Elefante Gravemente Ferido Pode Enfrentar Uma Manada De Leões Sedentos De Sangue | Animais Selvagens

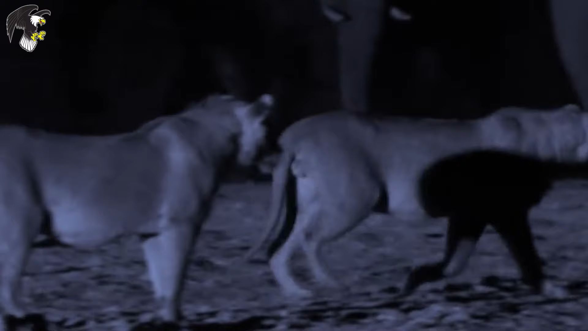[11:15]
Sob a pressão constante dos leões, a batalha durou a noite toda.
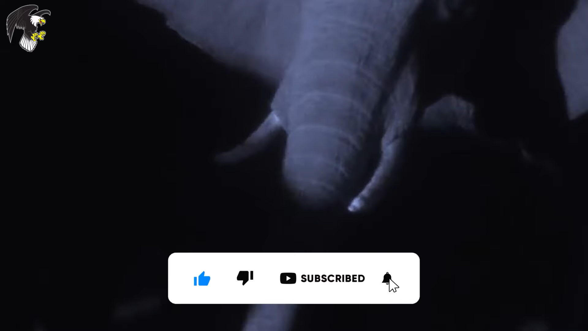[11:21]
O elefante parecia incapaz de resistir
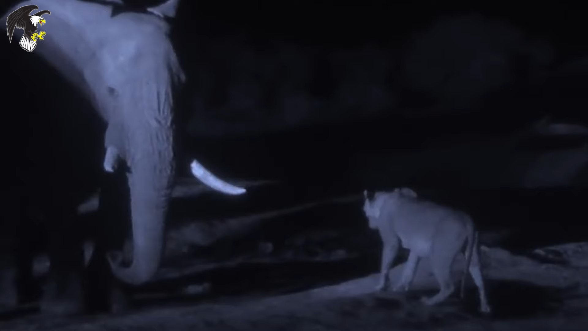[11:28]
e na manhã seguinte, após uma luta feroz,